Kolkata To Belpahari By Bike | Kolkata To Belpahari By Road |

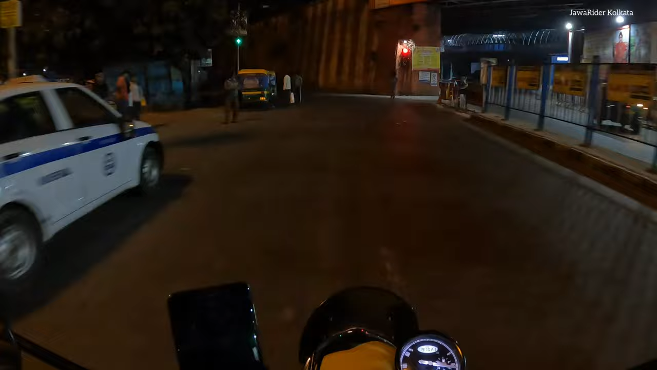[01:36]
कि दक्षनेस्वर मोर पहुंच चुके हैं यह देख सेते हैं यहीं मोर जो है दाहीनी तरफ दक्षनेस्वर मंदिर के और चली जाती है और यह अब सीधे जो है
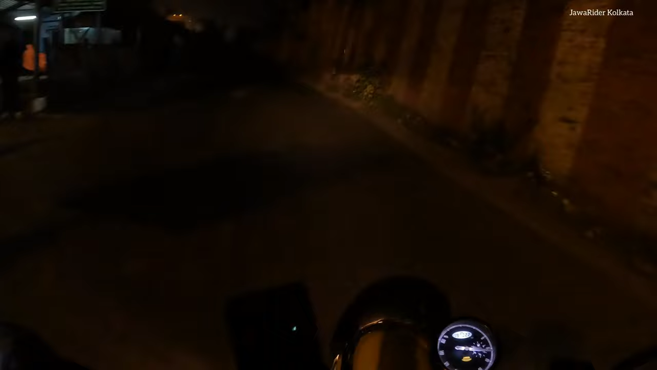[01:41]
बाली ब्रीज के उपर उठेगी तो आप देख
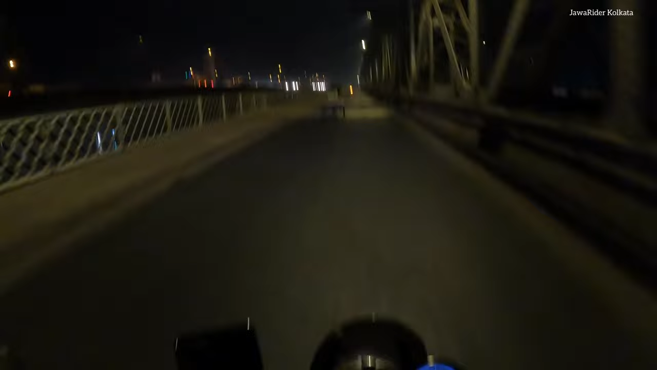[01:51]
सकते हैं ठीक सुवा के टाइम में अभी भी अंदिकार है और ठंडा भी अच्छा खासा है तो बाली ब्रीज कि इतनी सुन्दर लग रही है अभी देखने में आप देख सकते हैं तो दोस्तों धीरे धीरे बढ़ते हुए अभी जो है जंगल पूर पहुंच
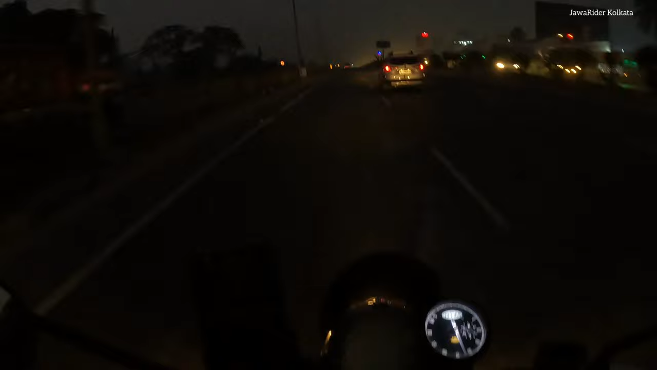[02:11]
चुके हैं और ठंड काफी जादा है इसलिए गारी जो है पचास साथ सतर से आगे बढ़ानी पा रहे हैं चुपि ठंड काफी जादा लग रहा है
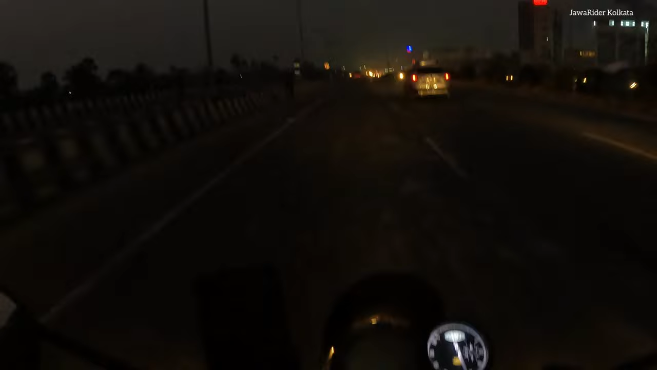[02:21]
और अब धीरे धीरे जो है सुबह हो रही है थोड़ी सी प्रकाश्य है अब आई है
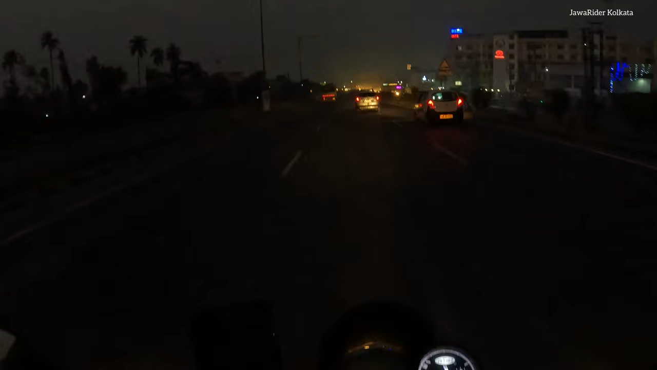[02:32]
यह जो सामने टूल देख रहे हैं यह धूलागर टूल है और जितने भी साउथ इंडिया से जितने भी गारी आते हैं